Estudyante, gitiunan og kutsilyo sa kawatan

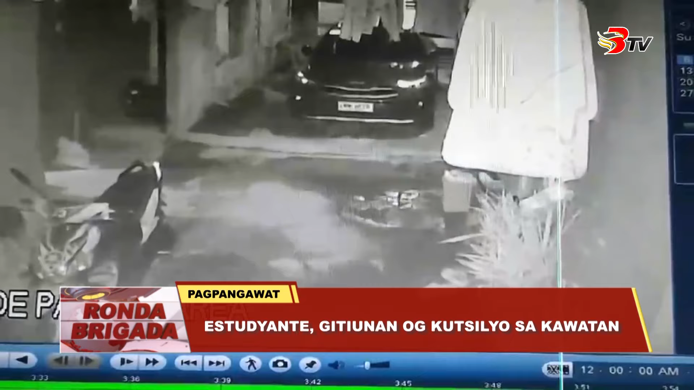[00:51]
Ang nigukod nga border nga si alias Bibi na samdan-usab sa kamot sa paghandos sa Kawatan o kutsilyo.